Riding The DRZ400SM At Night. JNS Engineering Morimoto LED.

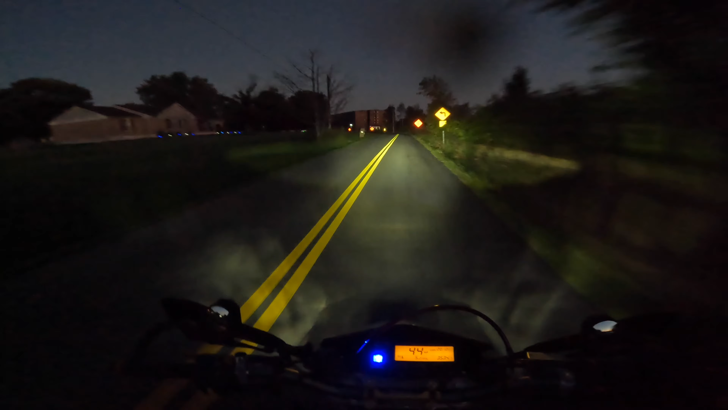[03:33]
Yeah man, this freaking bulb on high beam is awesome. I mean, even the low beam is freaking great. But that high beam, oh, love it.
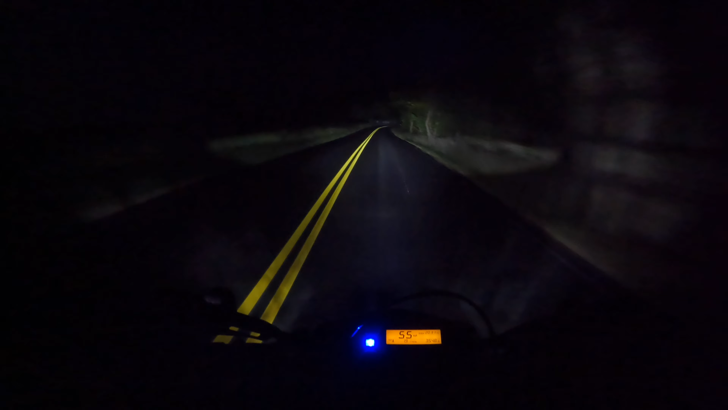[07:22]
I don't know if the GoPro's gonna pick that up, but the bugs are thick. It's getting cooler out, you dickheads. It's supposed to be in your cocoons or wherever you go for the winter. Oh, yeah. My shirt and my helmet are just covered. I can tell. I can tell.
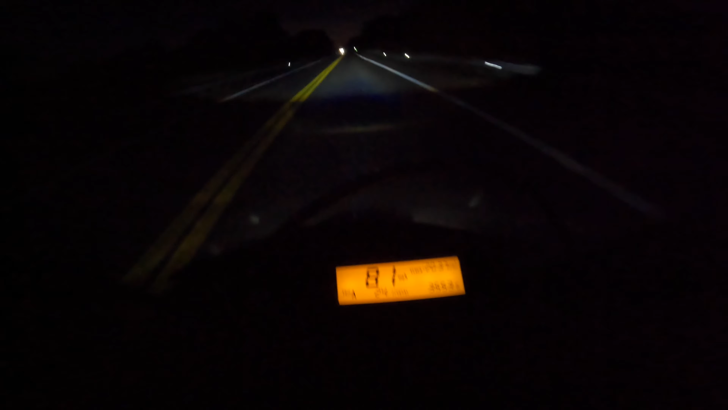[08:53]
There's 21 miles already. There's 21 miles already.